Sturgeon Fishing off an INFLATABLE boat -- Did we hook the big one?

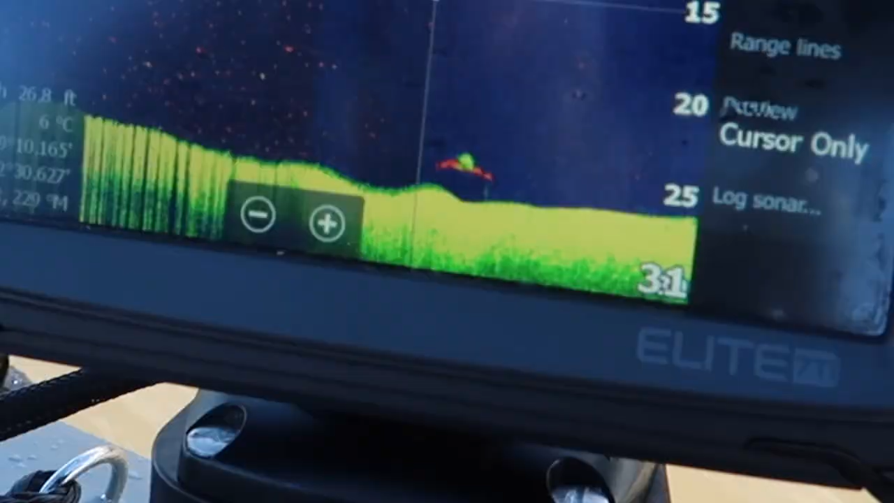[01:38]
On screen: depth 26.8 ft
That's one. We've arrived at our first location.
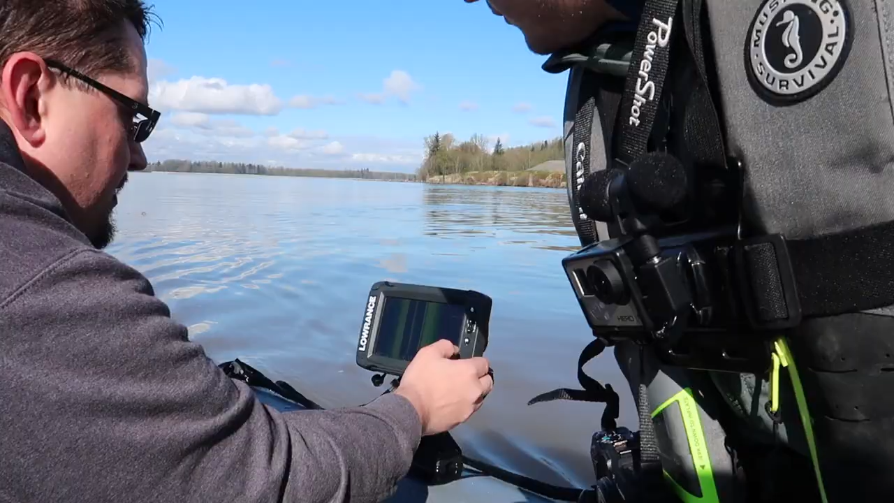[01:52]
That's Sidescam. So that's going out from both of the boats. Okay. From the boat.
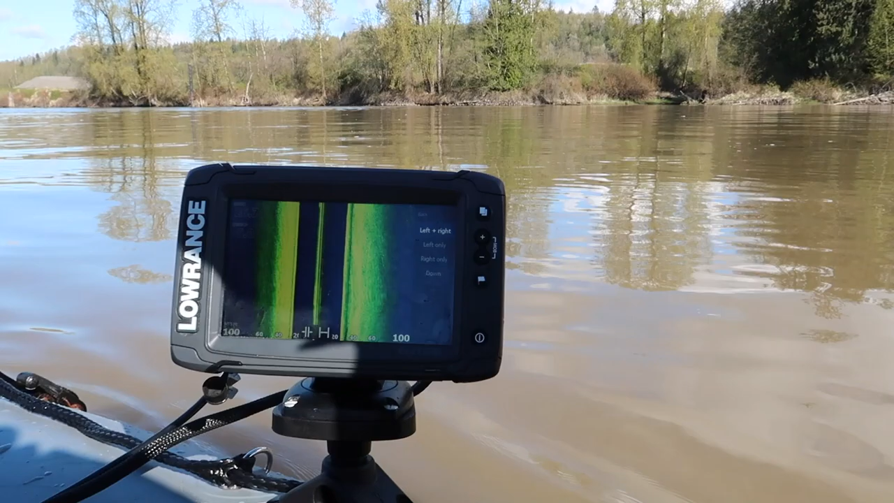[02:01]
And you should be able to see, like, there was one there.
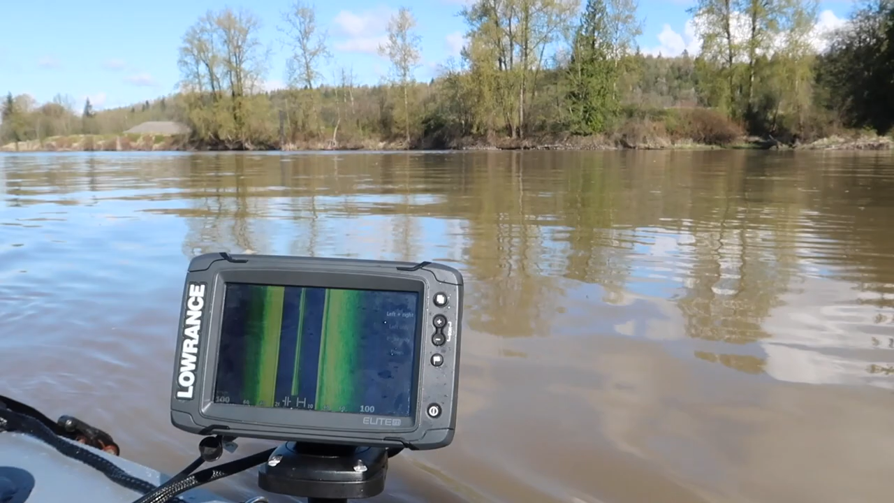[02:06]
Can we do the other thing?